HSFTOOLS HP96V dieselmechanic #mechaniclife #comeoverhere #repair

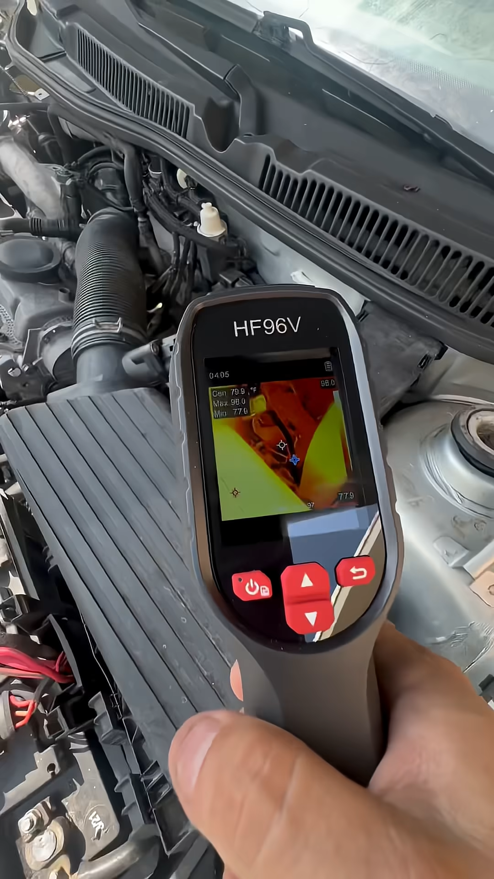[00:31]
I'm going to use it to quickly scan the car, starting with the engine compartments, going through the wiring harness, relays, solenoids.
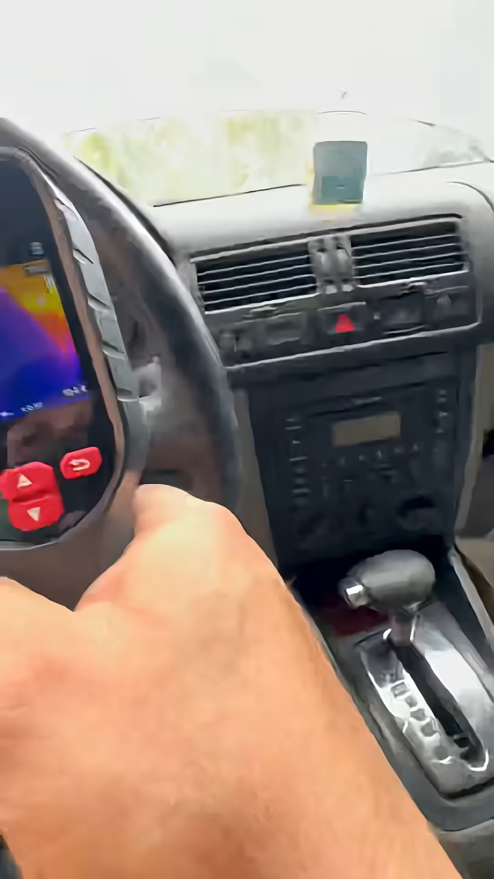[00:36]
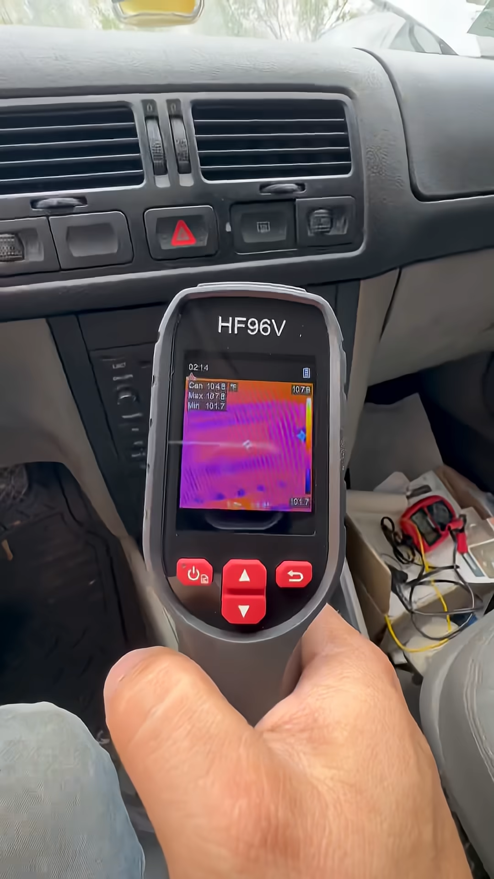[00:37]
If any electrical components are on, this thermal camera should be able to pick up the heat from the current flow.
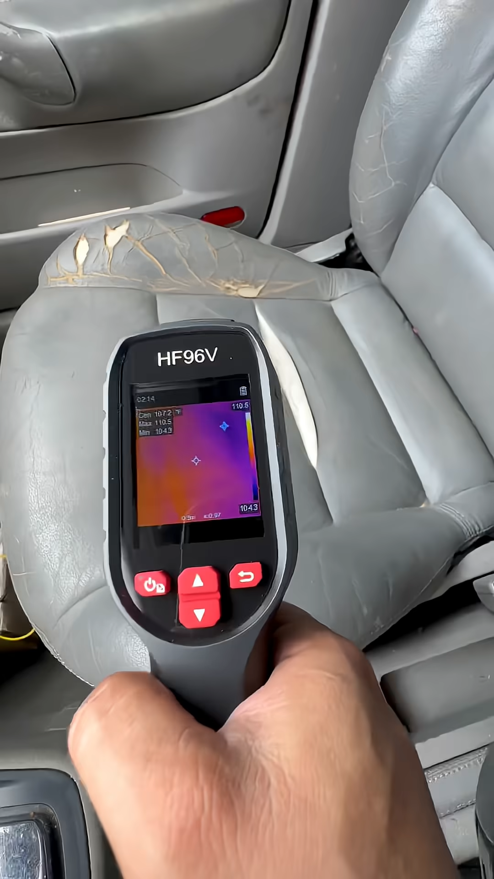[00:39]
I already scanned most of the interior components.
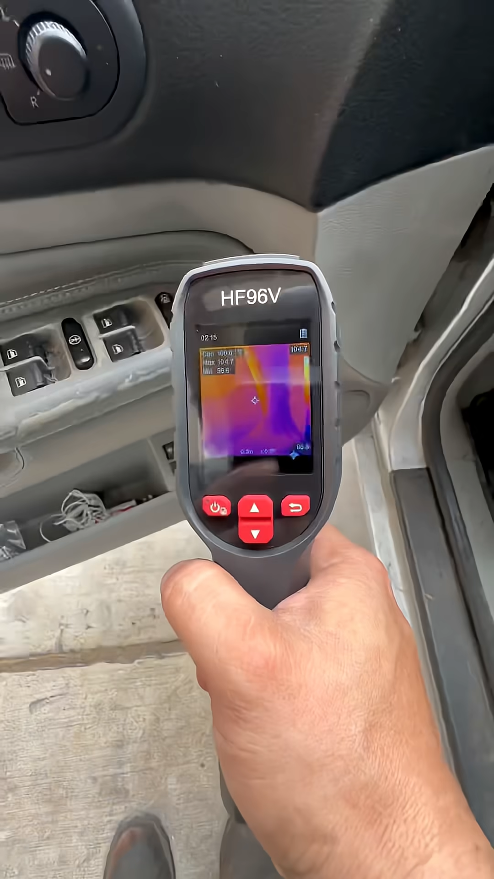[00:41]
No problems there.
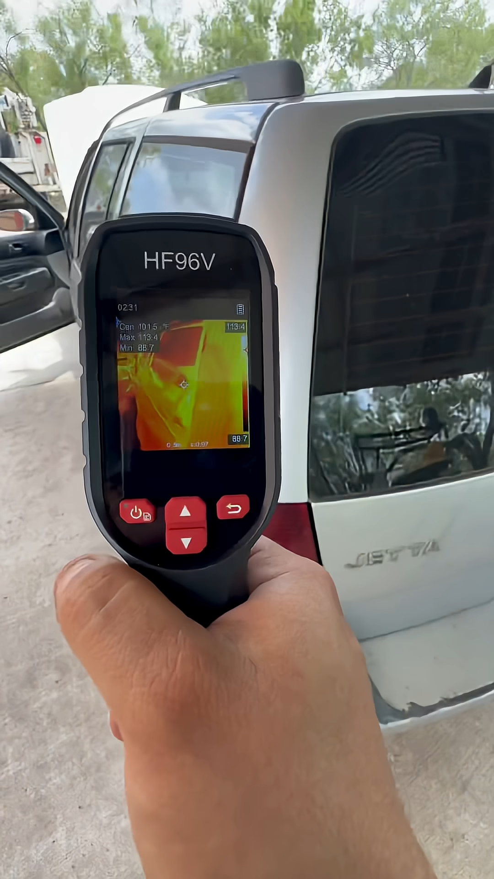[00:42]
But let me show you where I did find a problem. Aha. Sneaky, sneaky. But not sneaky enough.
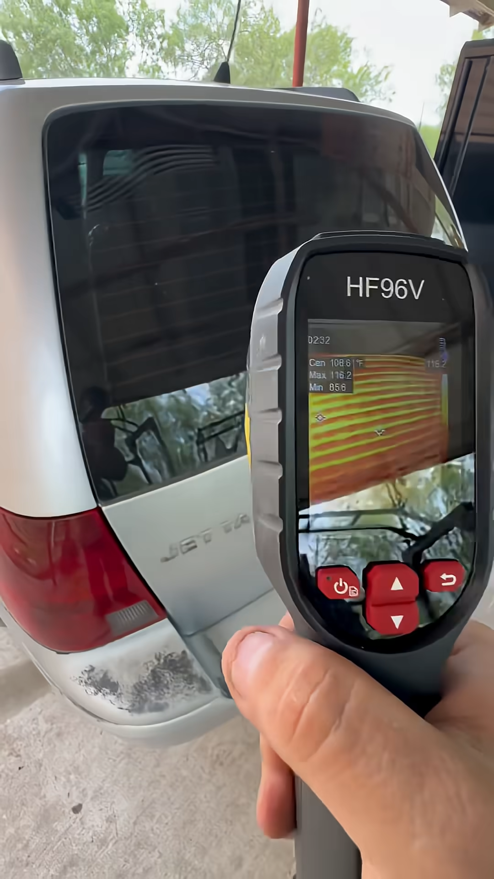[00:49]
You see it? Yes, sir. That's where our big amperage draw is at. Rear defroster is staying energized.
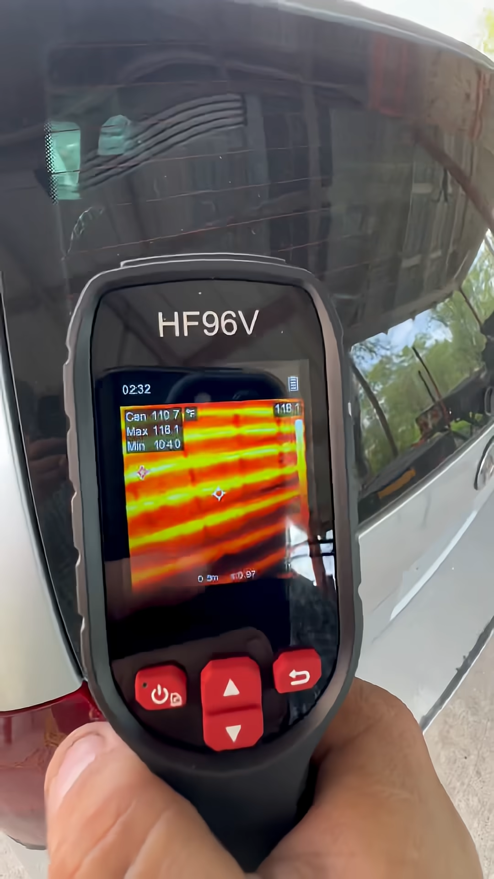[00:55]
Next step, I'm going to pull the fuse for that circuit and make sure that my amperage draw goes away.
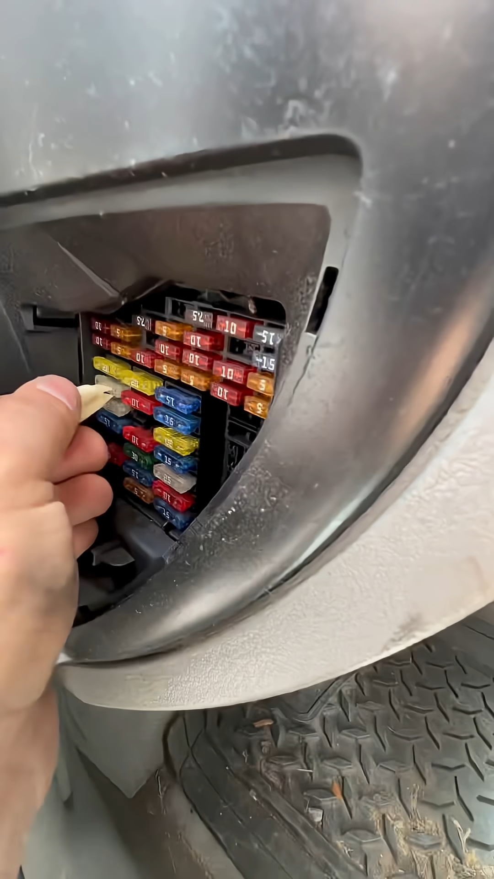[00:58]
Then we'll know if we have an input or an output problem. All right, the amperage did go down.
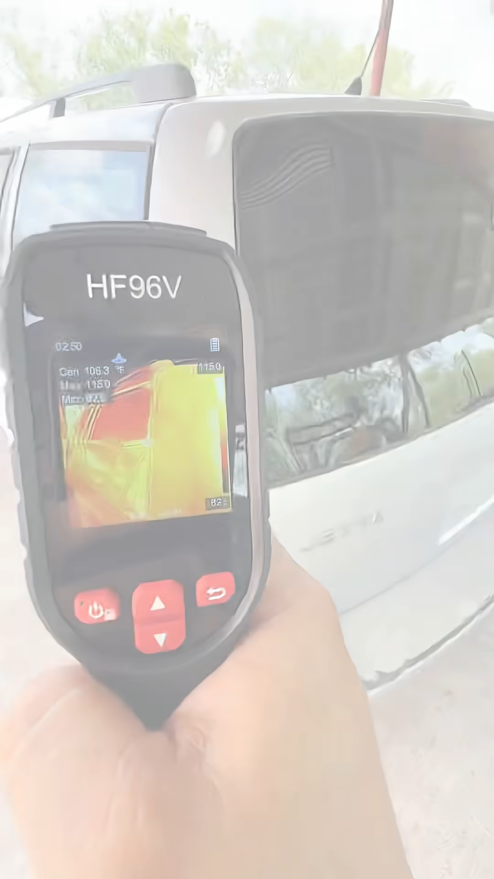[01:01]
After waiting a few minutes, there we can see the defroster is off.
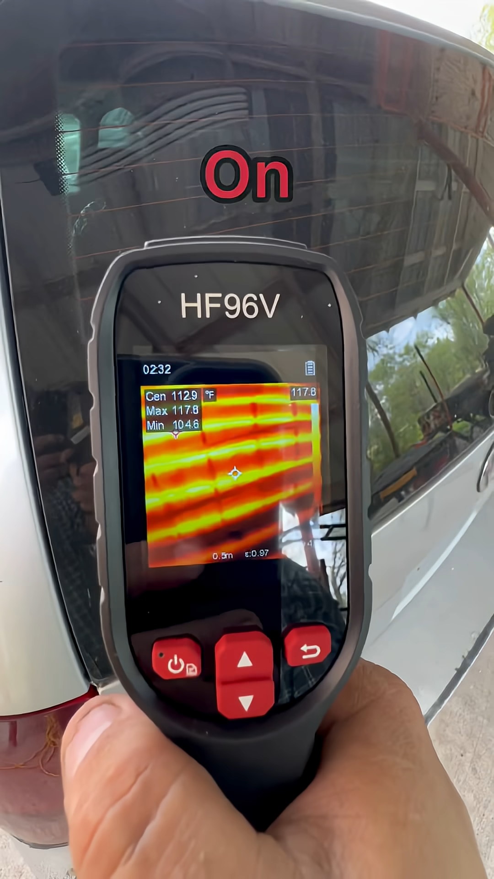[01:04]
On screen: spot 112.9°F
Here's what it looked like before, and here's the after. All right, so now I've got to figure out what's causing it to stay on. Could be a relay. Could be the component itself.
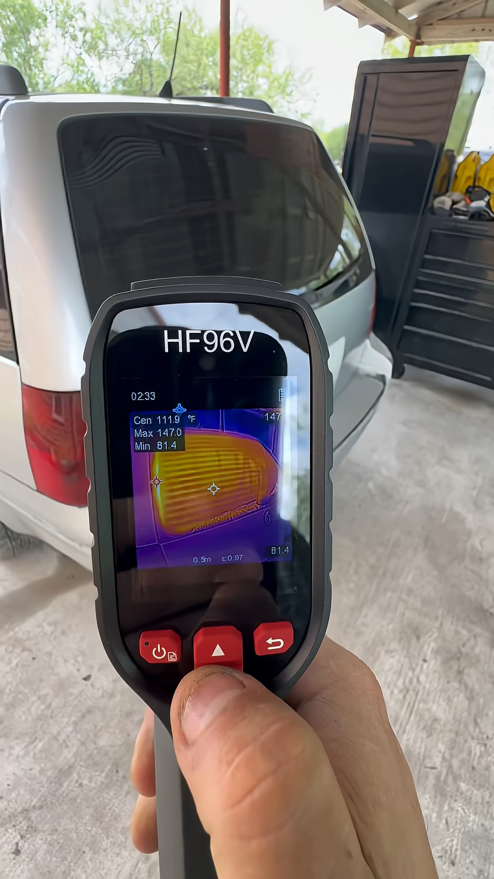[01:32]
On screen: spot 111.9°F
And it also has many different palettes to choose from, like the rainbow, white hot, above alarm, black hot, red hot, fusion, which is the one that I was using earlier.